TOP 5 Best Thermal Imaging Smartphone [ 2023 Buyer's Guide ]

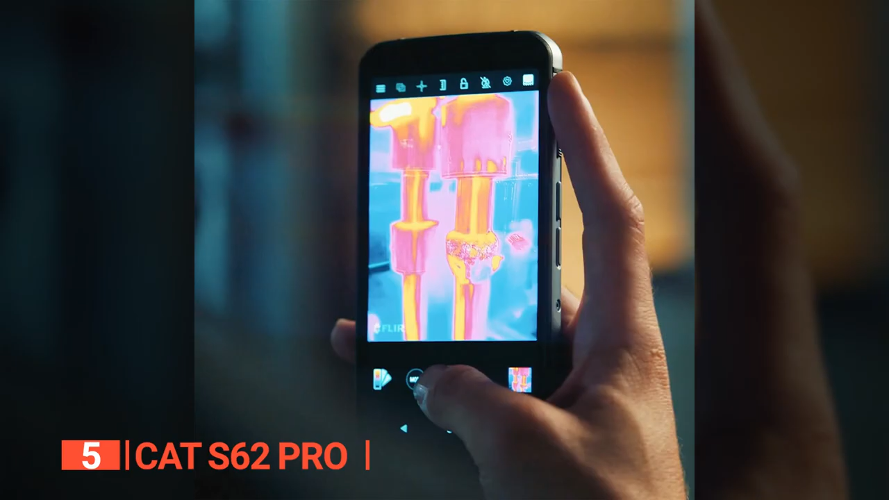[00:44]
Its high-quality thermal sensor provides significant added value for those seeking more than meets the eye. What sets this phone apart is its FLIR
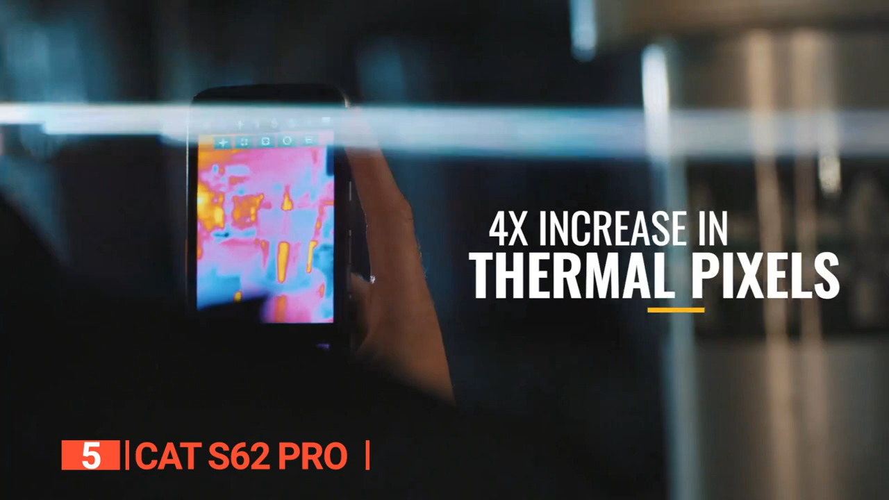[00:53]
Leptin 3.5 professional-grade thermal imaging sensor,
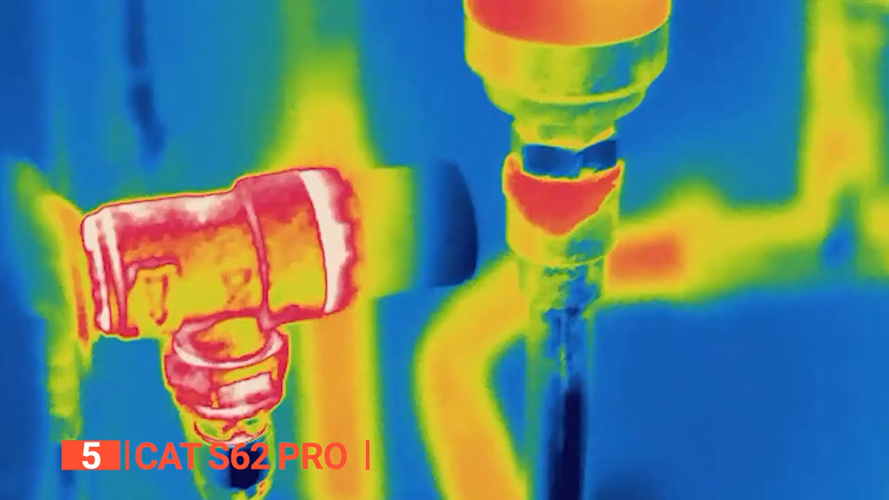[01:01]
With a four-fold increase in thermal pixels compared to previous generation devices,
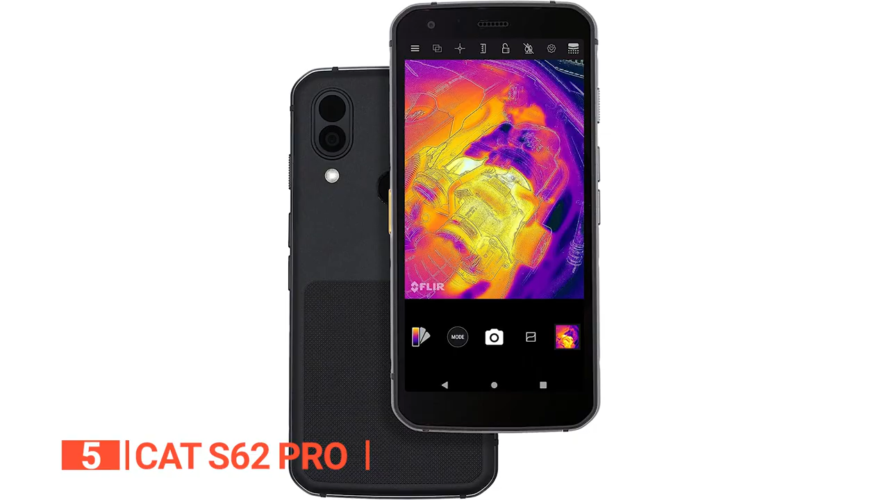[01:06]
the CAT S62 Pro offers unparalleled thermal imagery.
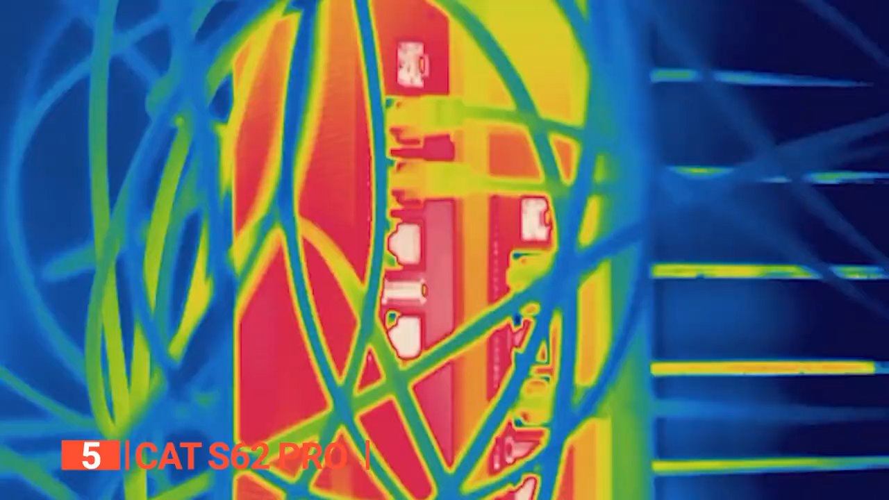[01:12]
Users can superimpose thermal images onto photos captured by
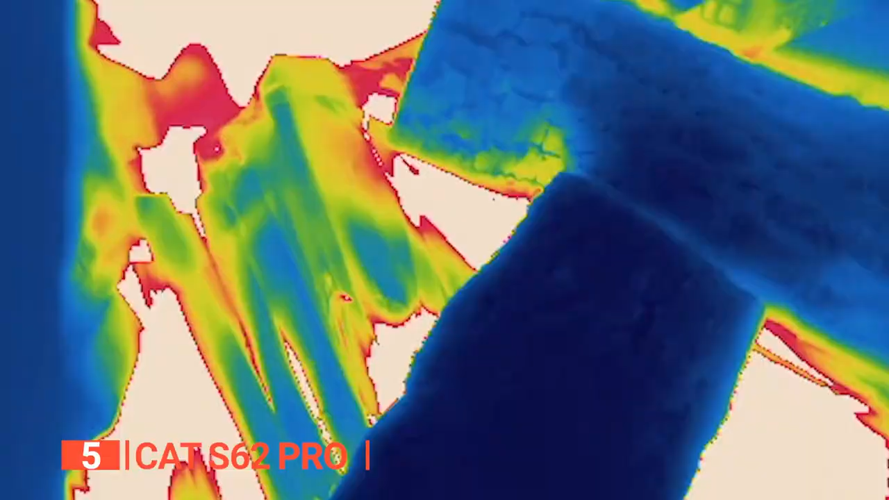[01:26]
It's worth noting that the device's laser-assisted distance measurement feature has been replaced by the thermal imaging system.
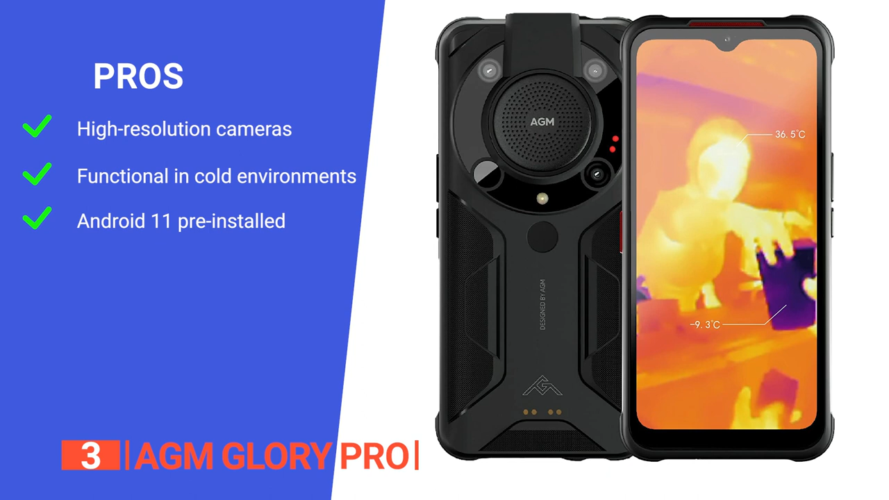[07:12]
it offers exceptional low-temperature performance, and it runs the latest Android 11 OS for a smoother performance. However, it does not support the AT&T network. The AGM Gloi Pro is a rugged phone with a wide range of features including a top-notch thermal camera.
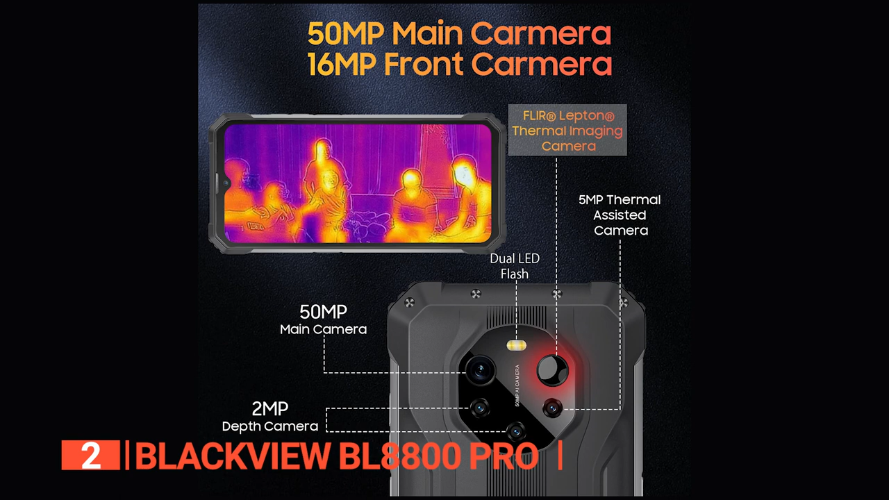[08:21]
a FLIR leptin thermal imaging camera, and a 5-megapixel thermal-assisted camera, you can capture every moment, day, or night.
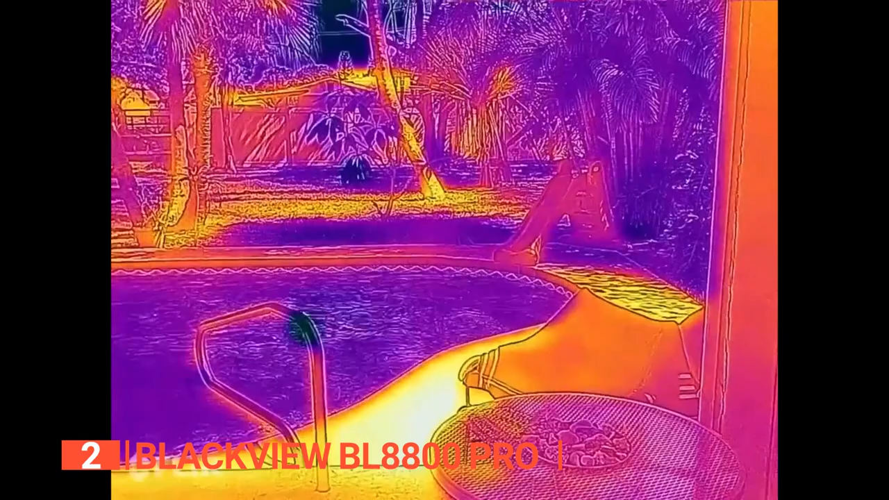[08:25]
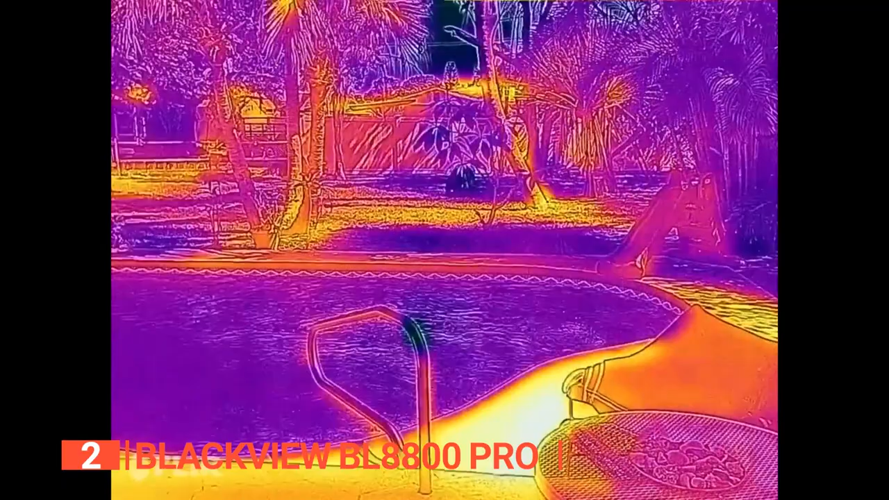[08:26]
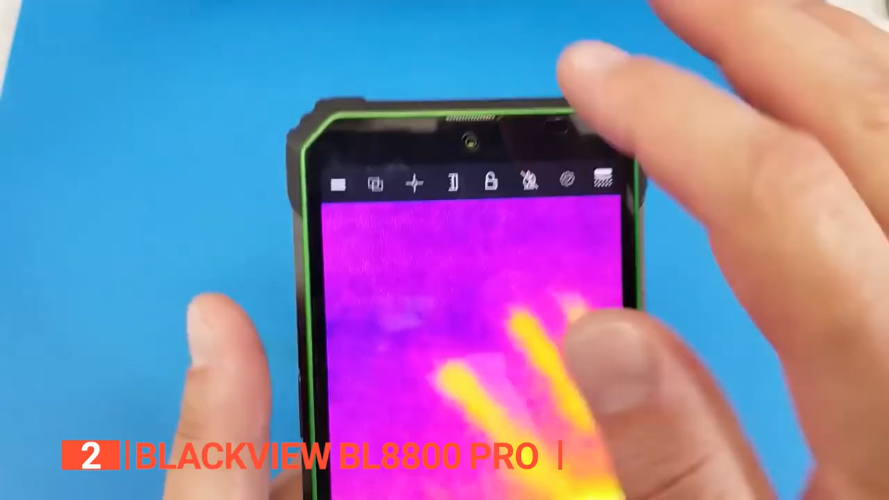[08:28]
Plus, there's a 2-megapixel depth camera and a 16-megapixel HD self-camera for all your selfie needs.
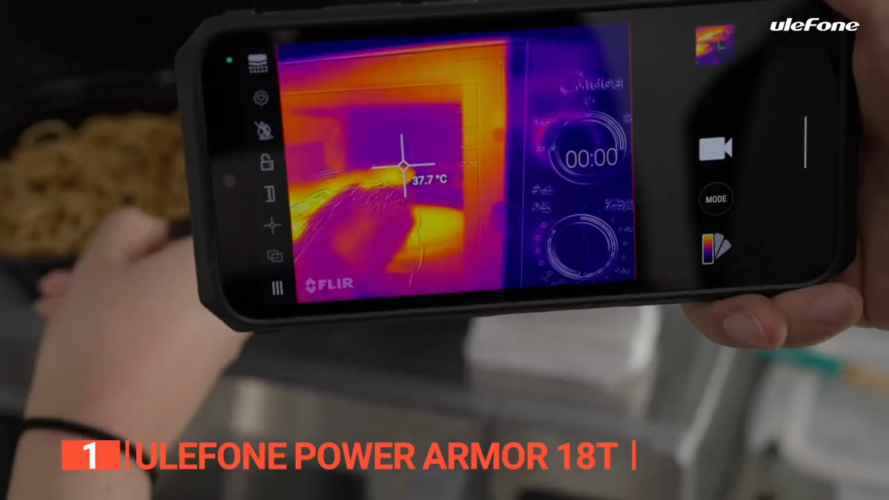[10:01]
On screen: spot 37.7°C
The PowerArmor 18T features the highest-resolution FLIR leptin to date,
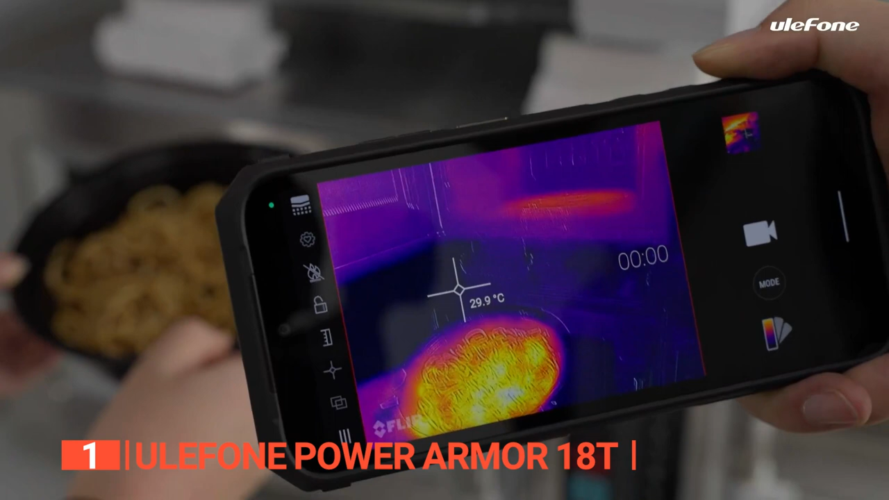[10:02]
On screen: spot 29.9°C
the leptin 3.5, providing a four-fold improvement in thermal image detail and quality.
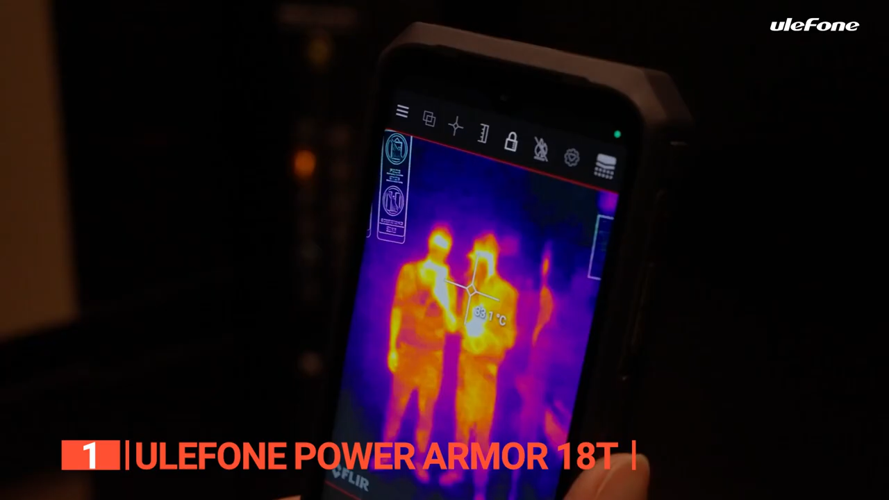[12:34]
The Yulphone PowerArmor 18T is an advanced super-tough top-of-the-line smartphone that is ideal for any profession that requires thermal imaging,